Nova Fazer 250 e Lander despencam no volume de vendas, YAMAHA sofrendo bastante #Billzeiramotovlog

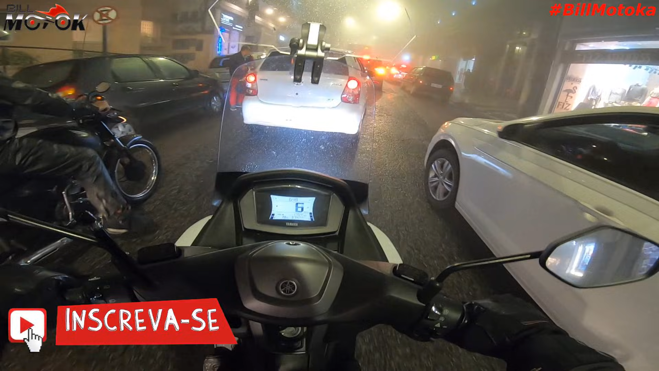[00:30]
E com essa neblina, com essa chuvinha fina, é a receita perfeita. Então tem que andar devagar, tem que ter muita calma nessa hora, muito cuidado, porque está todo mundo querendo voltar para casa. Mas é aquela hora que a gente volta mais tranquilo, né? Não tem aquela pressa toda de chegar na hora. Então, o importante é chegar. Mas aqui na cidade, quando chove, cara, é moto no chão. Choveu, molhou, moto no chão. Principalmente os motoboys que acabam andando mais rápido, com aquela pressa de fazer entrega.
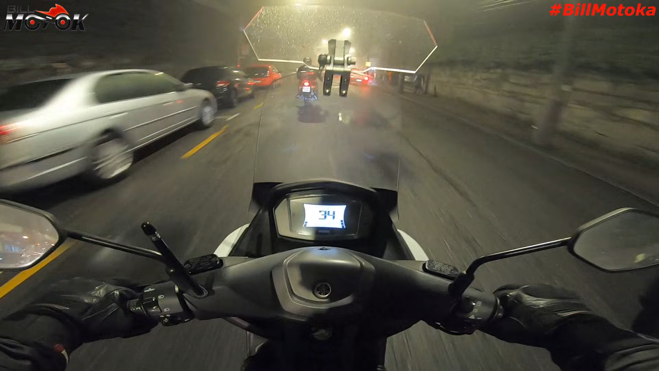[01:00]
Então, gente, devagar também chega. Até eu sei que vocês têm esse compromisso de entregar na hora certinha, mas devagar também chega. O importante é não se machucar. Então, bora devagar e sempre, Bilzeira, Motovlog na área. E um assunto, galera, assunto que chama atenção, né? Polêmica, senhoras e senhores. A Fazer 250, a nova Fazer, o modelo indiano, ela despencou em outubro. A queda de praticamente 63% em relação ao mês anterior. Mas por que a Fazer está vendendo tão pouco? Será que a moto não está agradando?